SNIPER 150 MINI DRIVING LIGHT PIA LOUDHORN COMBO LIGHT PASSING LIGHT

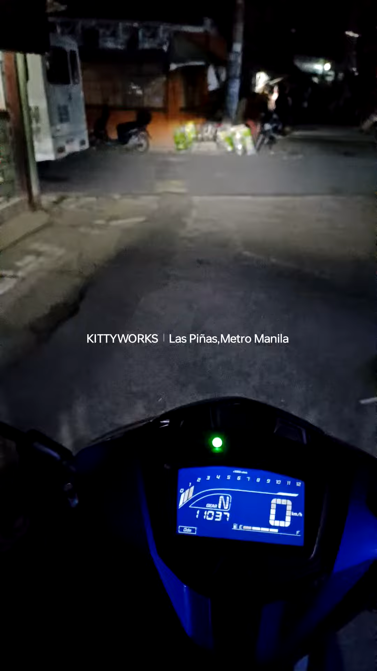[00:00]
Ito yung Sniper 150 version 2 mini driving light, 60 watts per mila. Check natin. Bali may passing light na rin ito. Ayan o, passing light. Tapos yung low na ito puti, may passing pa rin yan. Kahit nakahay may passing, is patay, passing light. Tapos nakasabay na rin yung combo light, sapiya, stock. Stock horn, tapos pag pinandat yung button, magpipiya with combo light.